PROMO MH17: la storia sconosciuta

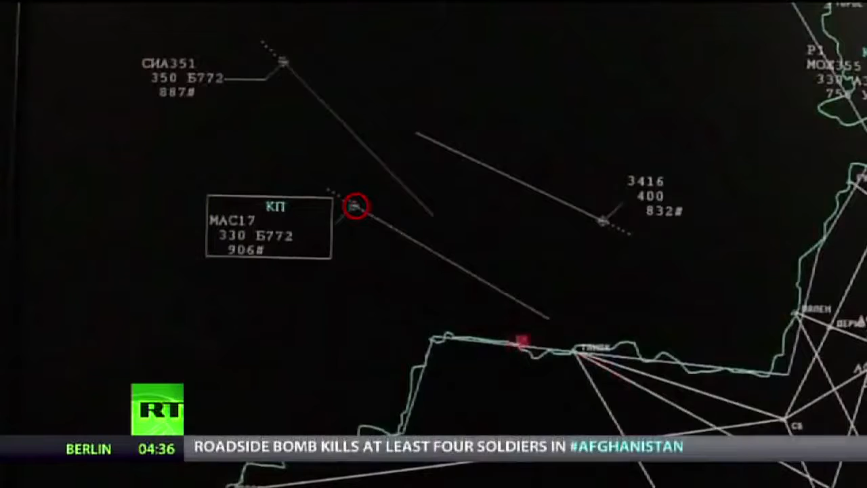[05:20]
В 17.09 примерно московского времени информация по Олде прошла о том, что воздушное судно в 23 минуты должно войти в нашу зону.
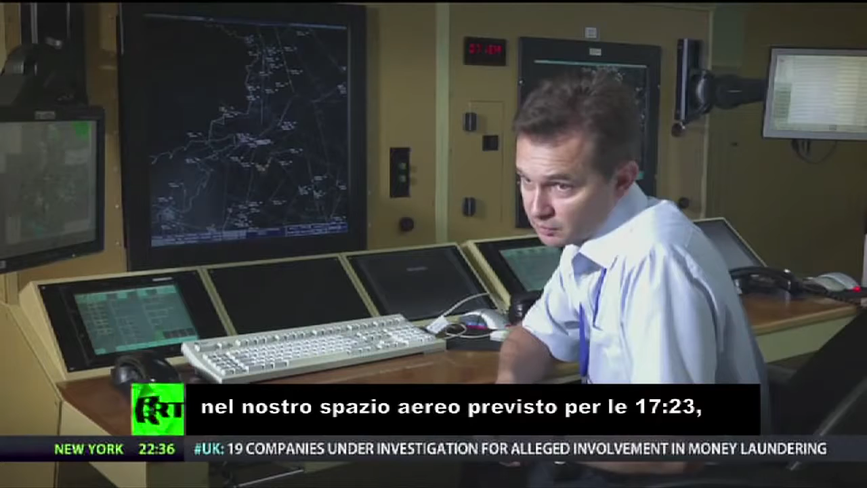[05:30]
Ну, фактически оно в нашу зону не входило. Украинский диспетчер вышел и уточнить, выходил ли к нам на связь этот рейс, на что получил отрицательный ответ.
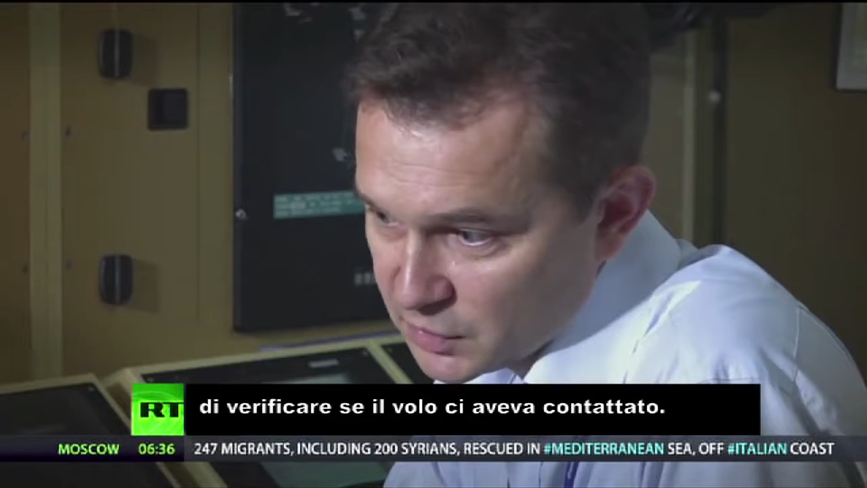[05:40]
Соответственно, уточнил, наблюдаем ли мы отметку от этого воздушного судна. Мы ее также не отмечали, не видели на своих локациях.
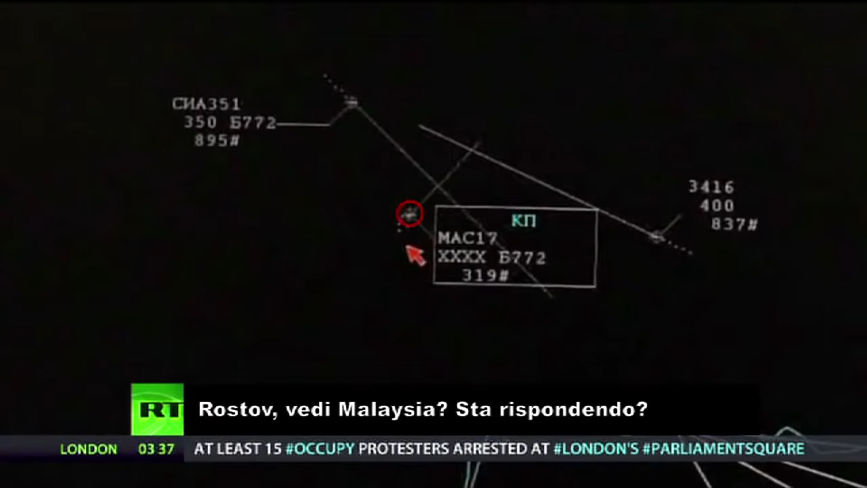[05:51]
Ростов, вы видите Малайзию? Она отвечает... Нет, похоже, его цель стала распадаться.
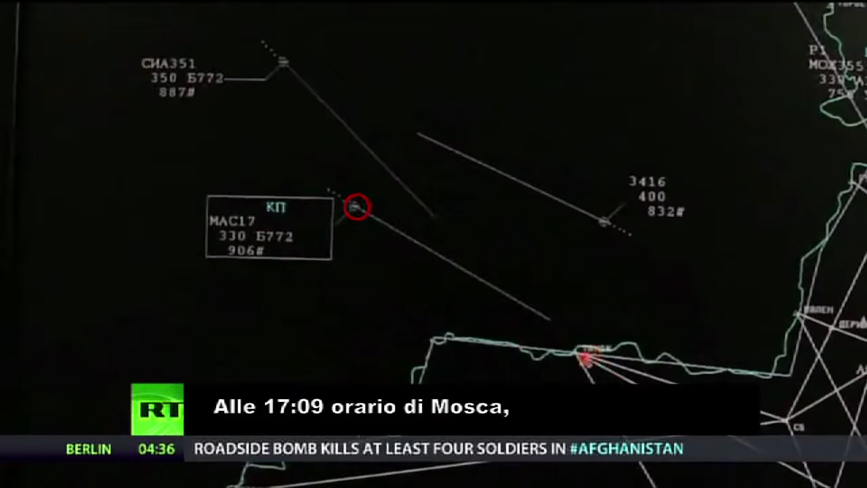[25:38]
В 17.09 примерно московского времени информация по Олде прошла о том,